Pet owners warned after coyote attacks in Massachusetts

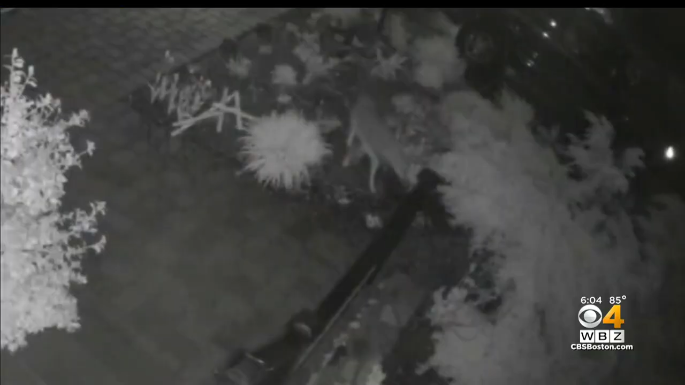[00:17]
It's that unmistakable sound. And you can hear him at night. That howl.